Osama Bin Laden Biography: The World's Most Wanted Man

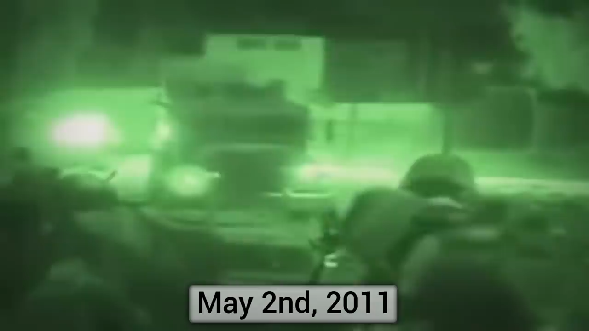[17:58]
They quickly breached the 18-foot walls and then stormed the house using explosives.
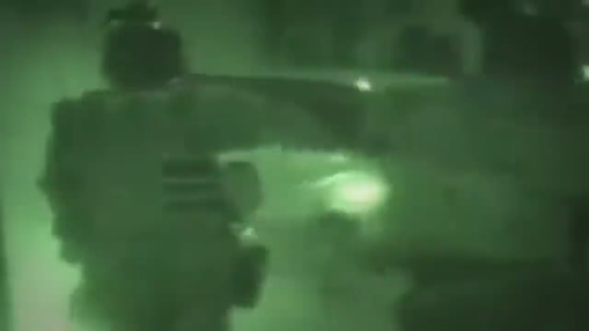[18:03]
Two men encountered on the first floor were killed, and then the commandos rushed upstairs where they identified and killed Bin Laden.